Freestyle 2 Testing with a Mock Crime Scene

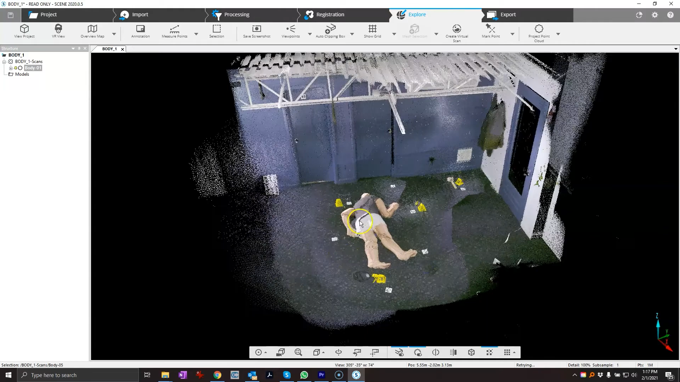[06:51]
This is what it looks like when you first come in, and you'll see that there's some mismatches on the data, you know, so it's a quick assembly of the data, so they haven't actually processed it or filtered anything.
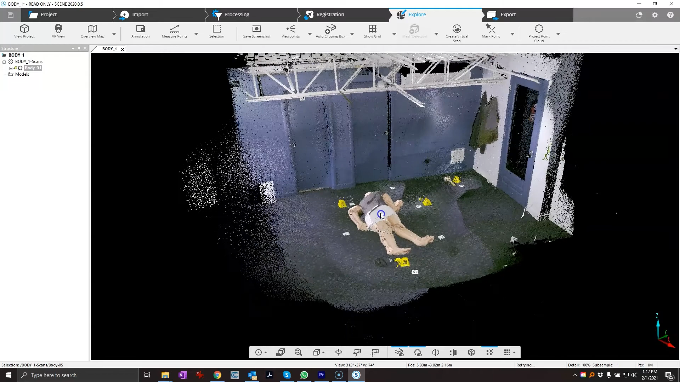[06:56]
And you can see there's a bunch of straight points that it tends to pick up off of reflections and that sort of thing.
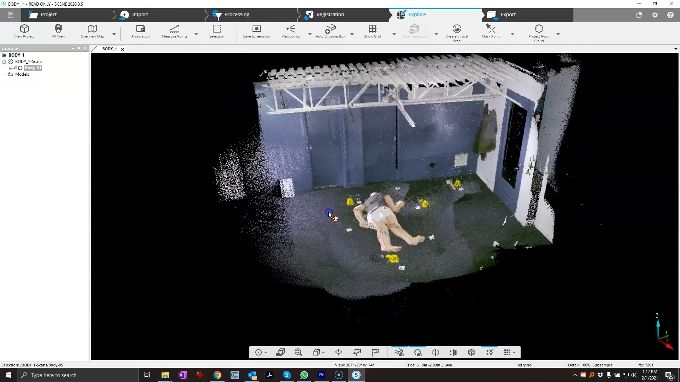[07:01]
So basically just process this really easy by going to the processing tab,
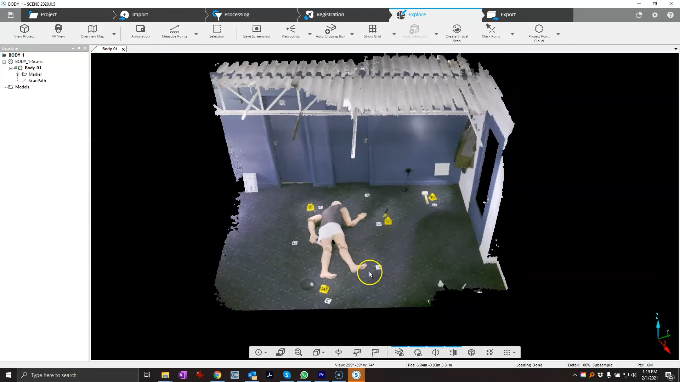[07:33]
Now I've actually shut off the visibility of these markers,
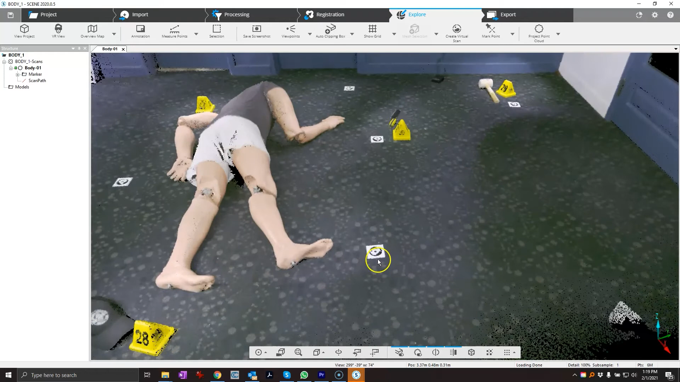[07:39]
but these actually help it to register the different frames together, and also if you do multiple scans, this will be super useful.
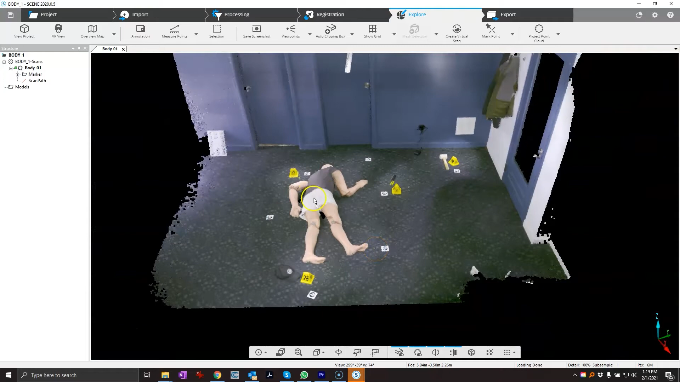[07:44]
The calibration plate can also be used for the white balancing.
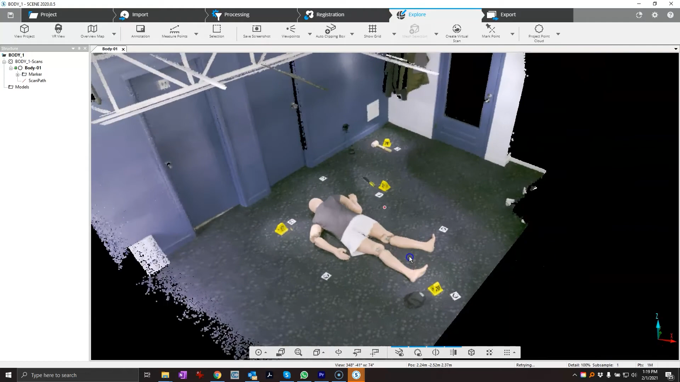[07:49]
I think that's the most important thing, otherwise the color goes kind of funny if you don't have it set up properly.
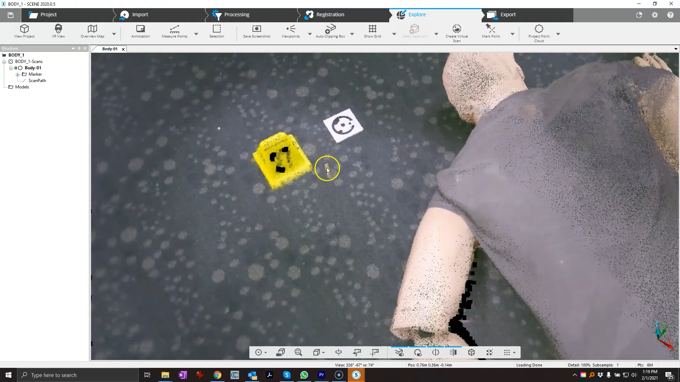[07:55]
And you'll see here I've got a cartridge case here, so even when we get down to small sizes, it's pretty good.
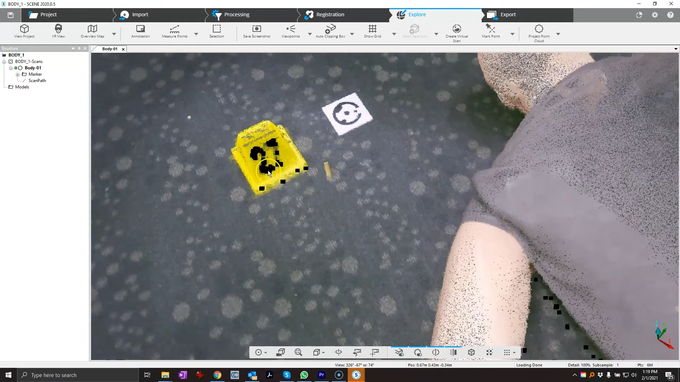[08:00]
Now I did have problems with black, this shiny black part here on the evidence marker, but that's typical.
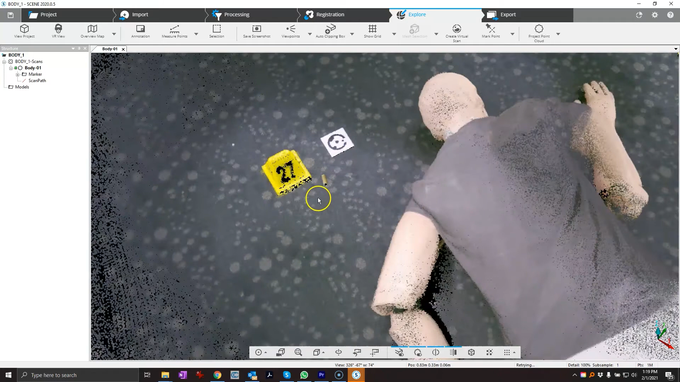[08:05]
You're going to get that anyway. And you have to make sure always to fill in these little gaps.
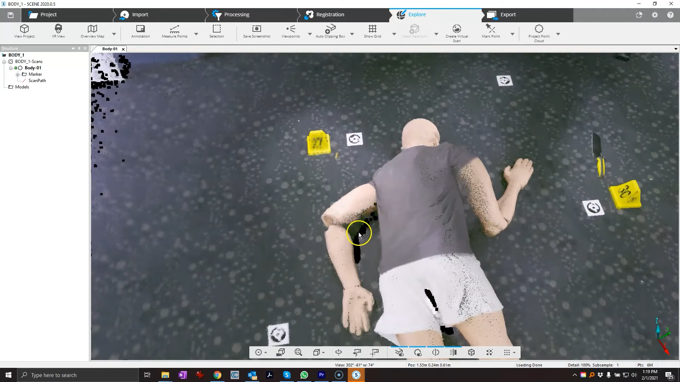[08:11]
So when you're scanning, you know, make sure you fill these in. And I didn't bother, I mean I did pretty good under here, so it tended to get pretty good data. And you'll see like where I have the knife over here, that picked that up pretty well.
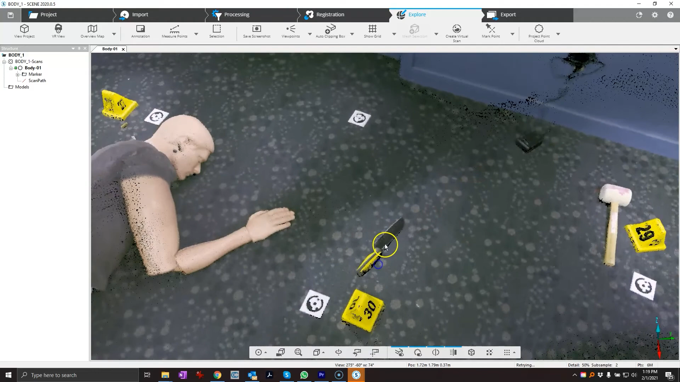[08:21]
The mallet, it got quite well. So you're always looking to fill in the gaps where these things are located. Now the other thing that I think was pretty simple and pretty easy to do was to get all these areas up here.
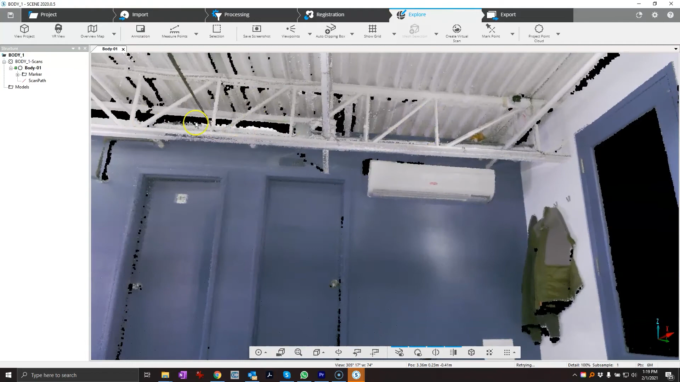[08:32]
And I thought that could be a really great use for the freestyle too, like especially when you get a lot of occluded areas because there's all kinds of different stuff in the way.
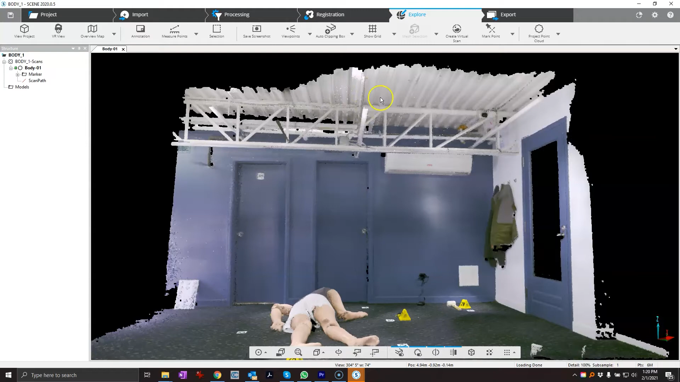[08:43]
If you tried to do this with a terrestrial laser scanner, it would be kind of difficult because you got to sort of get into all the blind spots. But with the hand scanner, it's just so easy. You just move it around and, you know, I wasn't really trying to get all this.
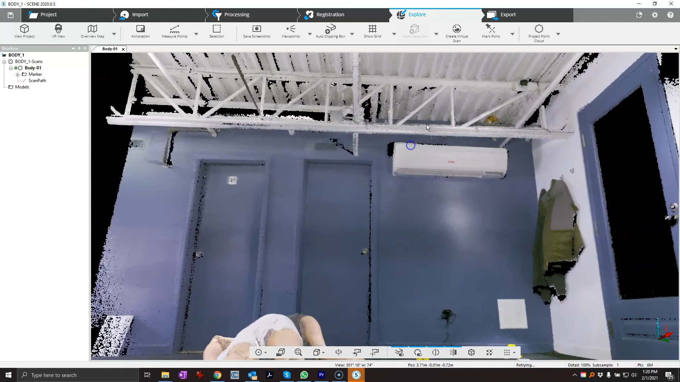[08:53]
I just kind of moved it around and it picked up quite a bit.
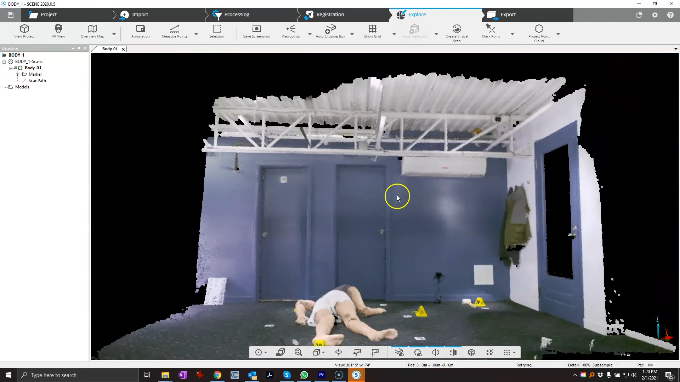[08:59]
So that's a really good plus when you're dealing with the hand scanner. Other than that, I mean the data set is pretty good.
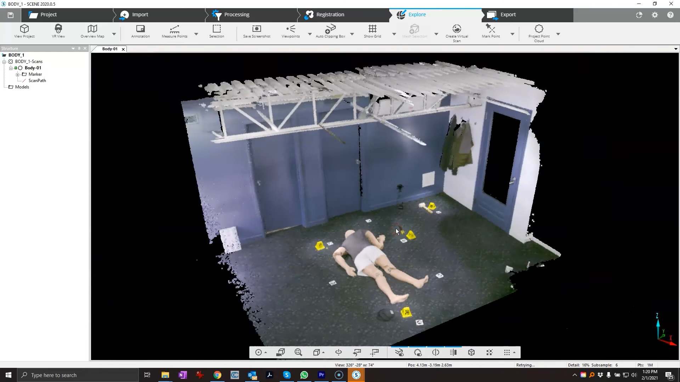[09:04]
I liked how the project came in. It processed really simple, I didn't have to do anything.
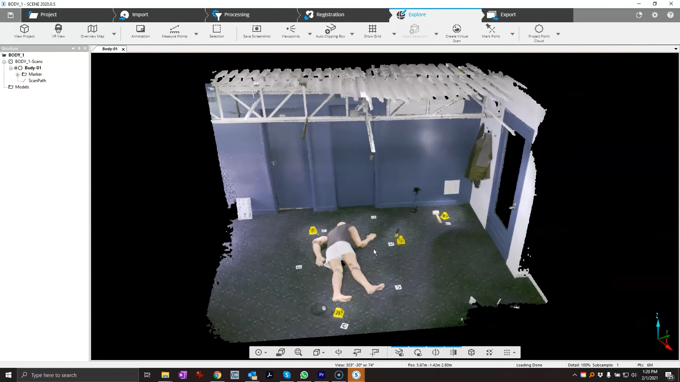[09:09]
This is just the default settings. And yeah, for a lot of people, this is a really good use for the technology.
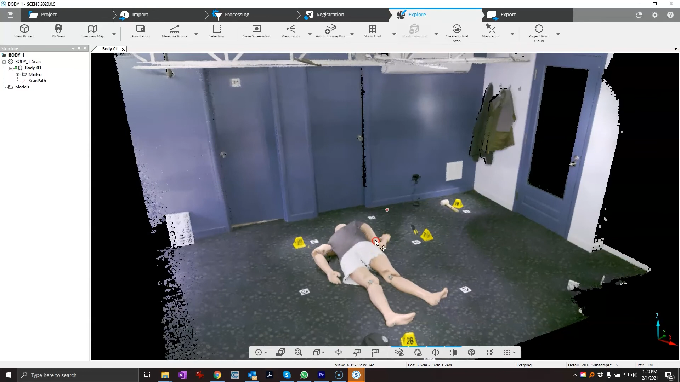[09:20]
And something like this you could use for bloodstain patterns, you could use it for bullet trajectories, you know, scanning vehicles or whatever.